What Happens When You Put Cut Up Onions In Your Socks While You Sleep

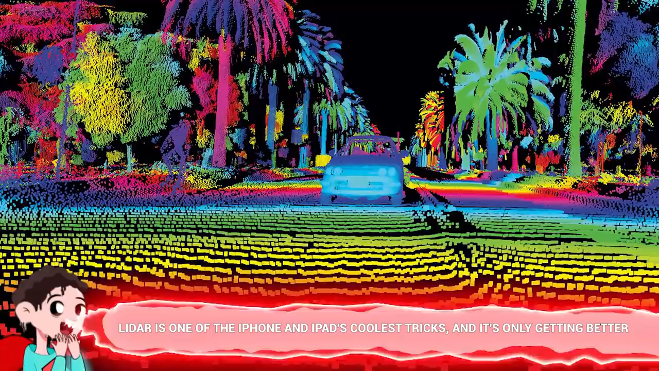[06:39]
LiDAR stands for Light Detecting and Ranging.
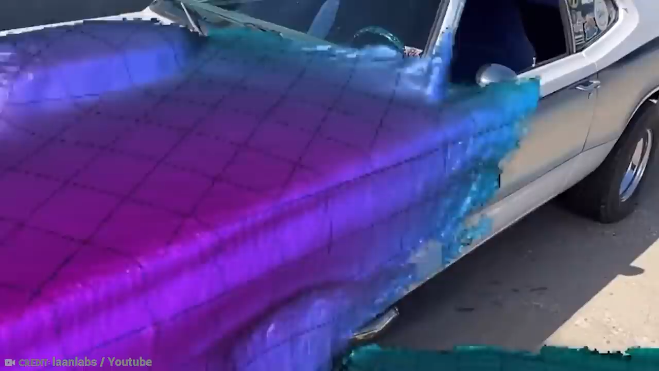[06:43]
You're right, it sounds like radar, but actually it's even more powerful in some ways.
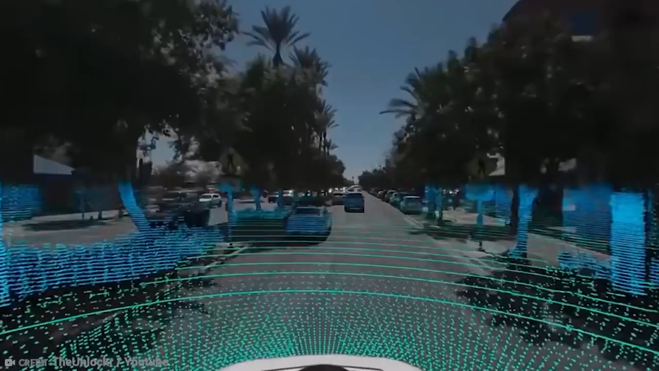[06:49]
Radars work with the same principles, except that they send and receive radio waves.
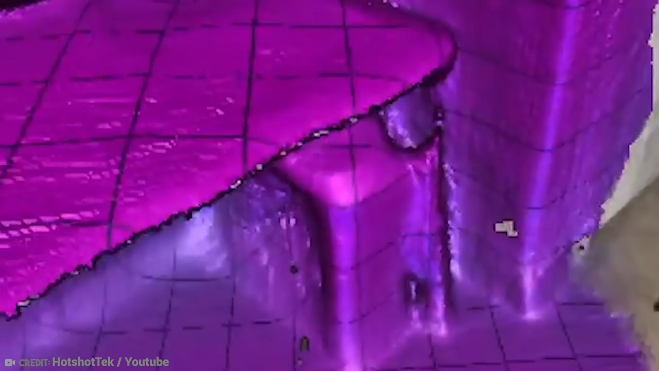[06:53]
To put it in the simplest words, LiDAR is like a virtual 3D scanner for your iPhone and iPad.
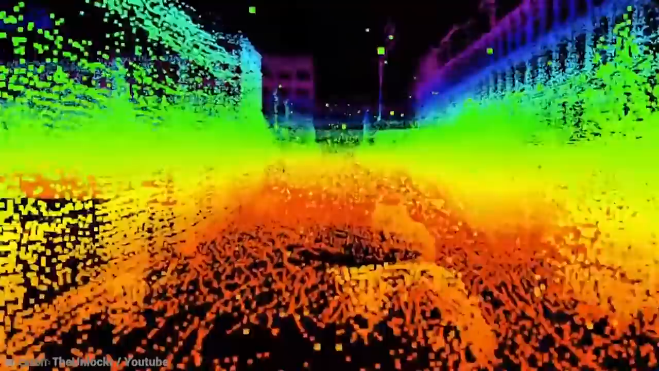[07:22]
LiDAR is such a jump forward when it comes to high tech that it's now used in self-driving cars, drones, and all sorts of robotics.